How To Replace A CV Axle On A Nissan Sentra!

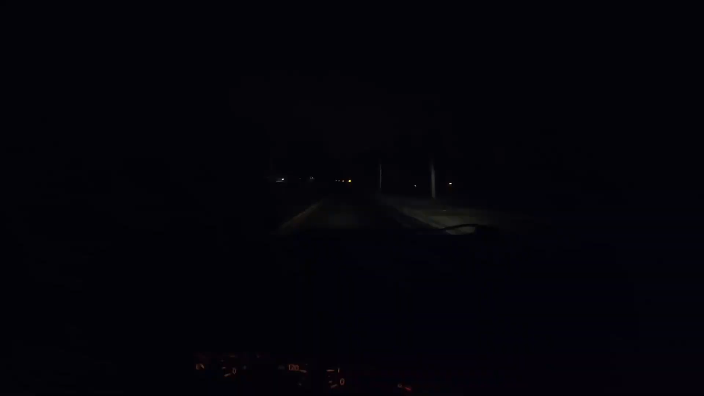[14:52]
all right dark out but driving good no weird funky noises coming from that side anymore and i think we're all set so all right we'll meet you back at the shop